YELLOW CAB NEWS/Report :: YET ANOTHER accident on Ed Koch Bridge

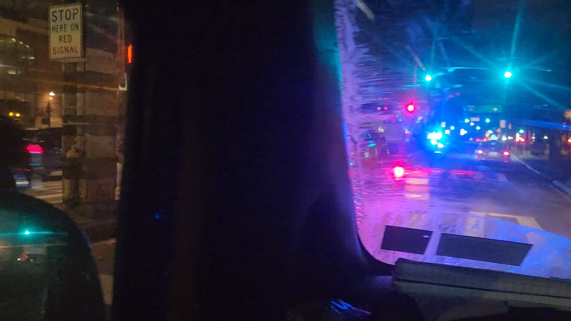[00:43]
Yellow cab. Yep, another accident. A yellow cab. Disappointing to see a yellow cab get hit against an accident. It makes me look bad. But here we go.